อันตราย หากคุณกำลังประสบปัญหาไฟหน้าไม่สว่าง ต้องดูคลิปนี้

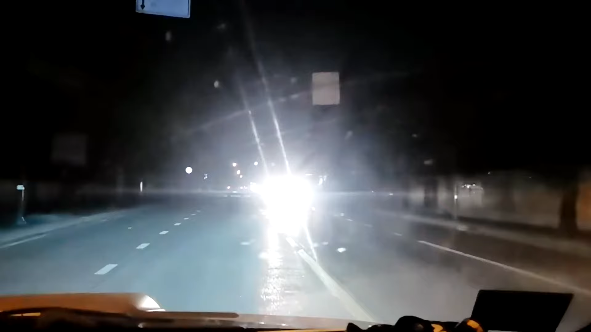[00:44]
้แสง ไปแยงตารถที่วิกส่วนข้างมาและแยงตาเข้าขระดกมองข้าง